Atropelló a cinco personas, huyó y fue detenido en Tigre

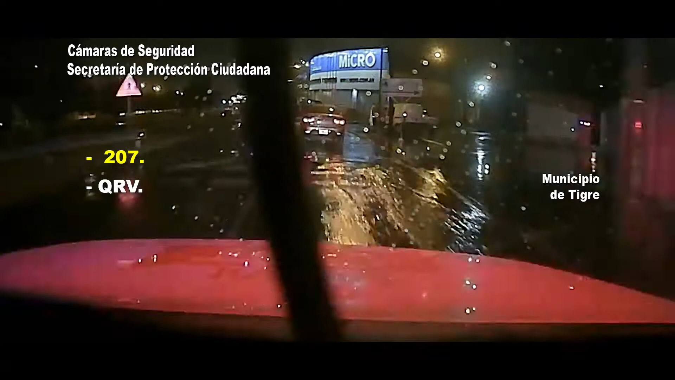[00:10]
107. ¿Una? Sí, un 206 atropelló personas, lo tengo a la vista del vehículo llegando a la puerta de Skyline. 206 blanco. ¿Una?